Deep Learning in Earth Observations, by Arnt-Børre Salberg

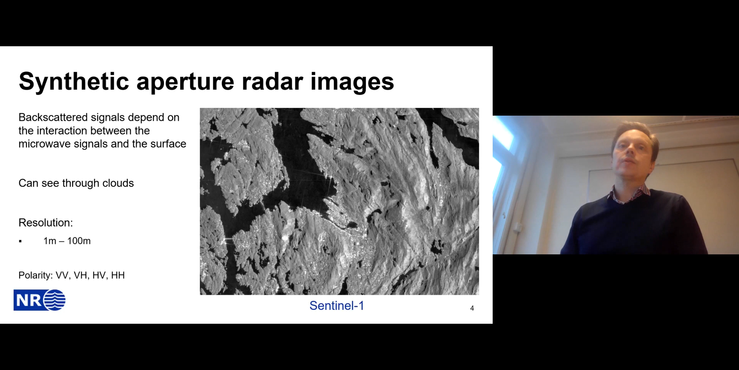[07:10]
band frequency this is an image from the sentinel one which is also a european satellite for your use um so um and finally in one of the last sensors that we have the open studies library images which is just range measurements using laser and uh that basically provides you a high position digital elevation model so in norway for instance there is a project coming on where you're actually making an elevation of the digital elevation money using a lot of sensors on board
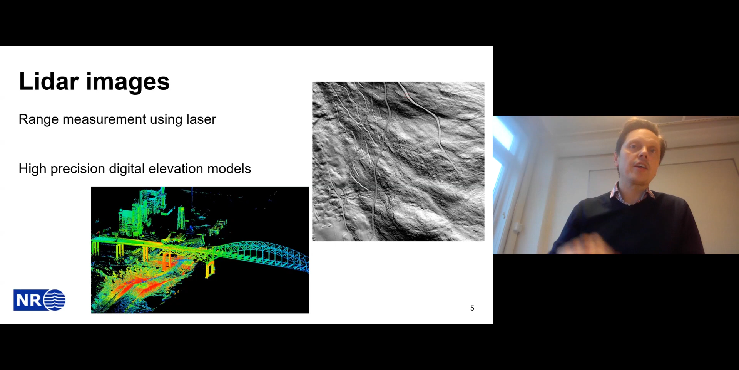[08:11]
to do the left there but we basically look at uh auto rectified images uh like in digital elevation or surface walls you can extract heights of buildings and stuff like that um yes um yes um the tasks that we typically are interesting in are the areas the the most you possibly often end up with doing is land cover classification um that's a great for given time and area so we take the image data that we have and then the task is to okay figure out some thematic